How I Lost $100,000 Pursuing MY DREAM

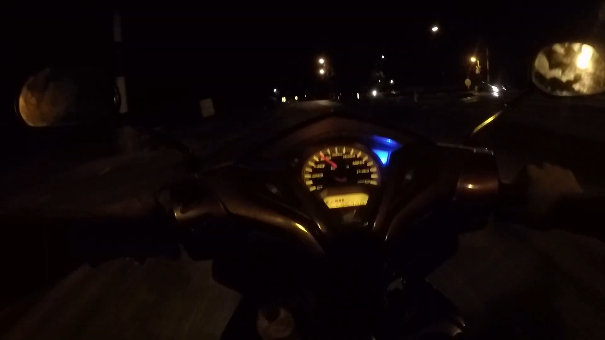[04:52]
and I was riding my scooter to the closest ATM from my villa a few moments later
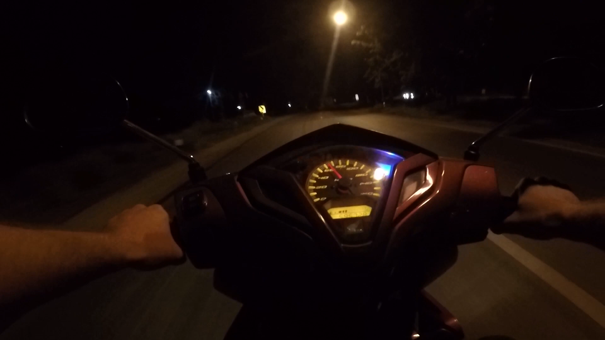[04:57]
I was passing another scooter on the road when suddenly at the very last